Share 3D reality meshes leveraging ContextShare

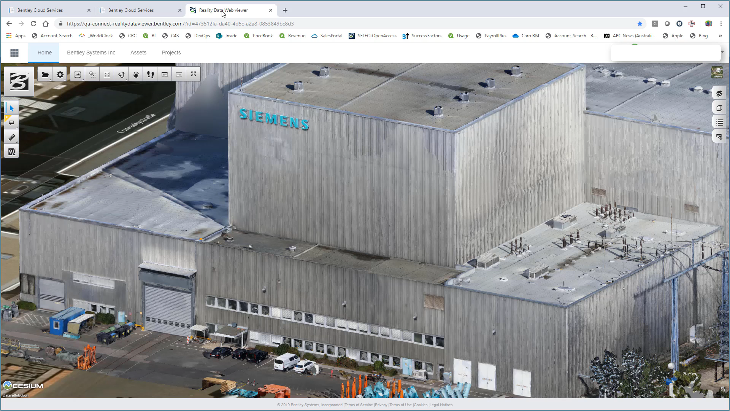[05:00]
Now, of course, like all 3D viewers, we have all the standard viewing controls.
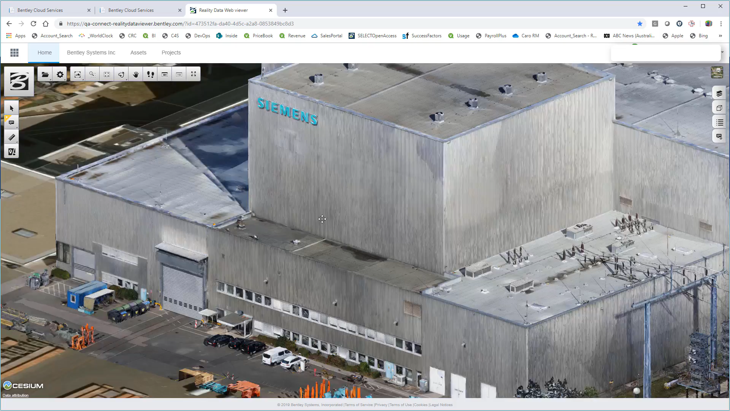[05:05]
So we can do our rotation, our pan, we can zoom in and out with this wheel,
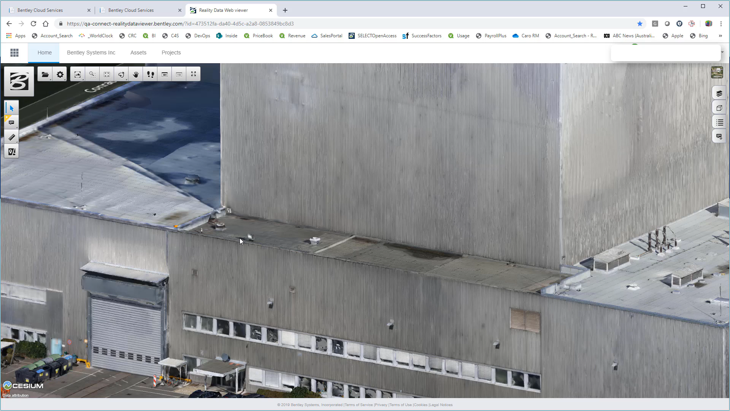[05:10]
and obviously do different zooming by regions of interest, for example.
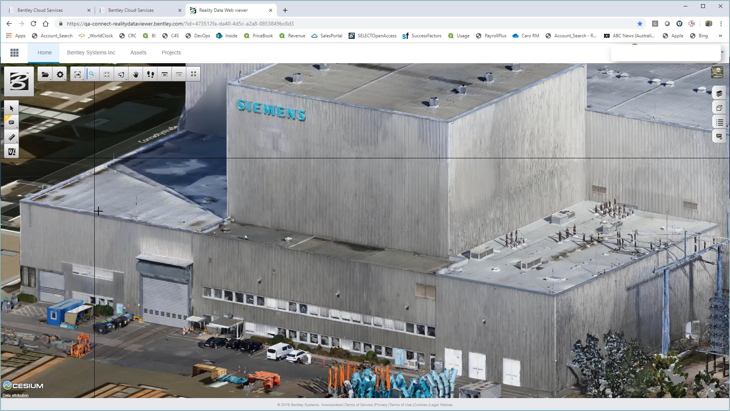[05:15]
And we can do a lot more than that, of course. We're not just viewing this model. You can see the performance is very fast. This works for even really large models. And we have high fidelity mesh underneath this. So we can use things like the measurement tool to identify the location of any point or to perform measurements. So I might like to know how high this garage door is so I can quickly measure it and get a distance from that. As well as the viewing tools, we also have the ability to add annotations to our model. And we can do those in a couple of different ways.
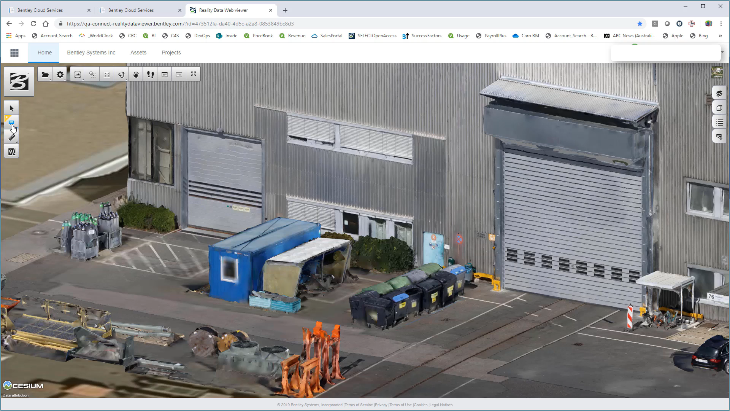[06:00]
If there's just a particular point of interest, then we can add an annotation on a point. So I can go to my brand new annotation tool and click on an access hatchway, for example. And that will create an annotation. And I can put in my note here. I'm just going to say that this is a manhole. It's unused and I want to remove it and I click save and it saves it to my registry. But we can also create more sophisticated annotations that are linked to parts of the model. So here we can select the region of the model. So I just do a rough sketch around on the ground, around my model here and close it off.
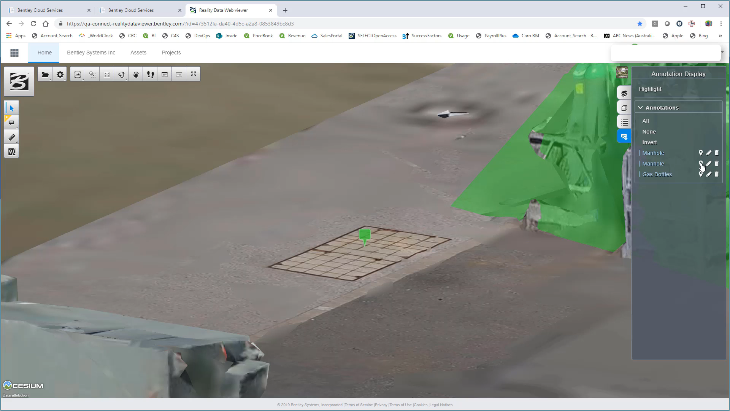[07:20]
It's very handy if someone else comes in and there's a lot of annotations.
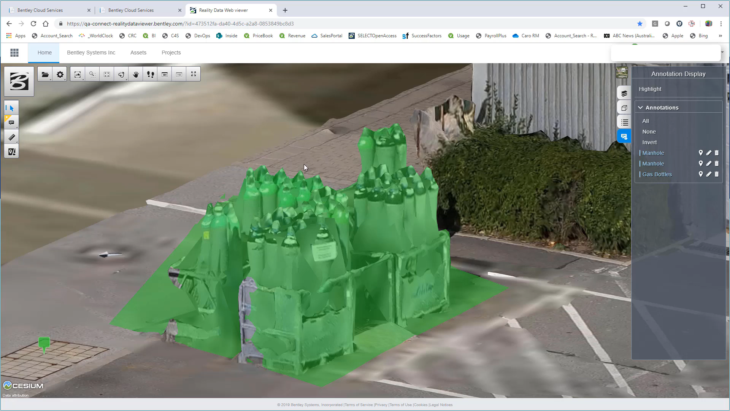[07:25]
Or I can actually select a selected object and automatically pull up its properties here.